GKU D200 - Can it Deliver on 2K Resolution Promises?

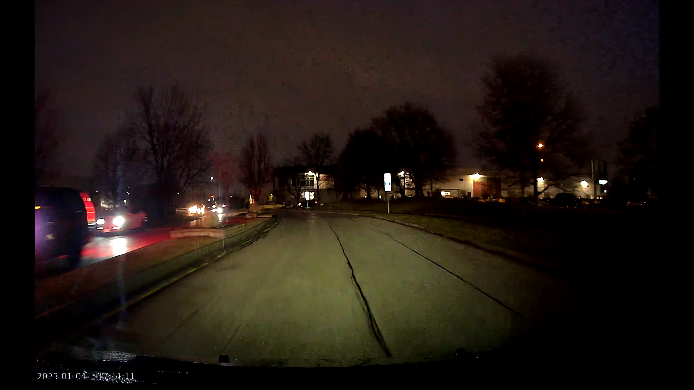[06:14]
You can try this yourself with your very expensive phone and see how well that turns out. But this GQD200 manages to provide some useful footage even on a rainy and dark evening.
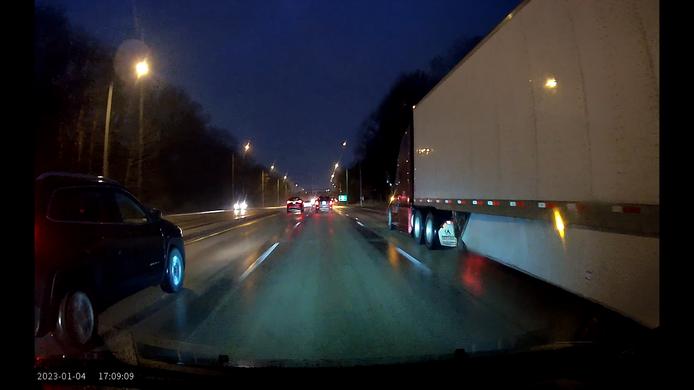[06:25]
It's not perfect by any means, but you can make out street names and license plates if you are close enough. The darker it gets, the grainier the footage, but overall it's not bad for the price. There are a few things that I think could be improved though. This dash camera does not have GPS built in, so you do not have speed or location available, which can be helpful in some situations. And as always, I wish they included a micro sd card so that you can start using it right away out of the box.